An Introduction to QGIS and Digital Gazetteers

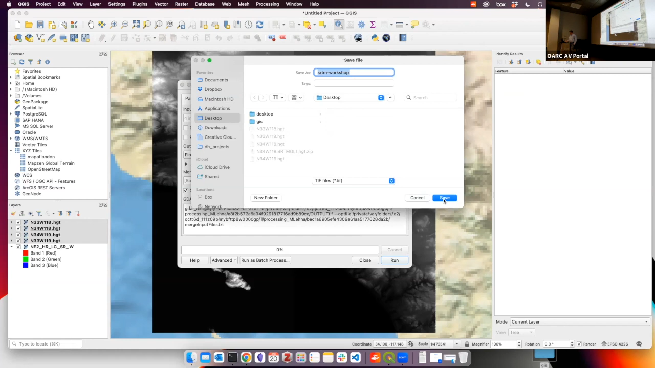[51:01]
Great. And we'll see. Tip file. Over outputting. And then we will say. Run.
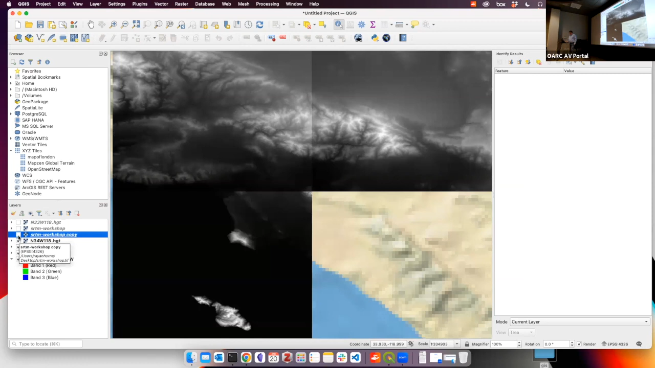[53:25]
Rather exaggerated. And let's see. Well. If you turn this off. And let's turn off our other SRTM things. You can see.
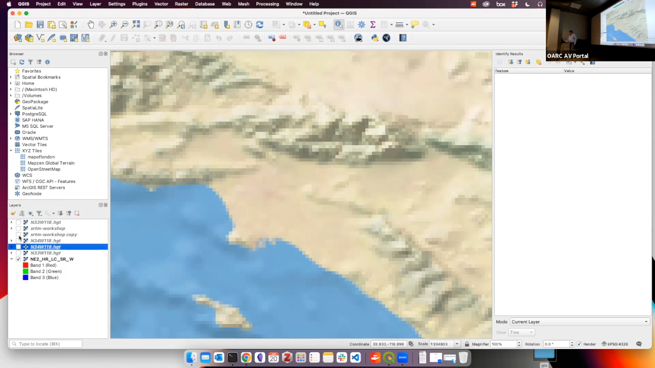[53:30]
That's our natural earth. This is. This is a lot more. Plus. This is a lot. Better of a resolution. Right. And so. We put that on.
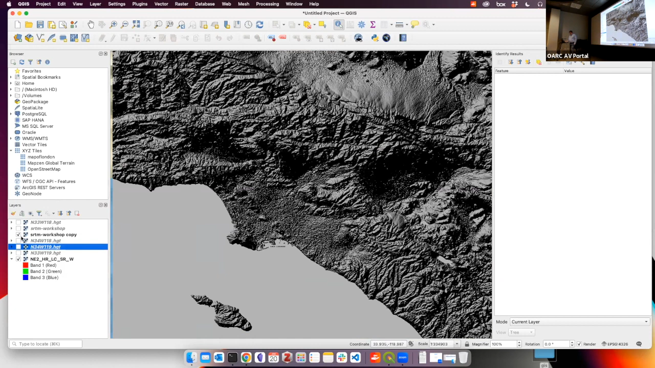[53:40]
And now. Well. Let's work on the. That's cool. That'll be. Give us. Kind of. A shade of the background. And again. You can. Play around. These parameters. We can see. There's a factor. Say. Three.
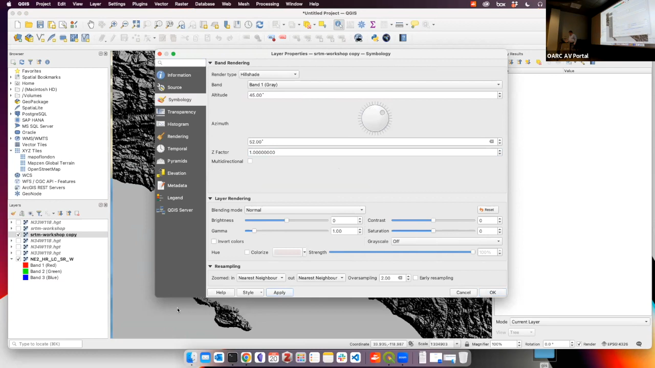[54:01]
And you can see. How that really changes. Down here. Now. The light's coming from this direction. And so. You can always. You can change this around. Basically. However you think it looks.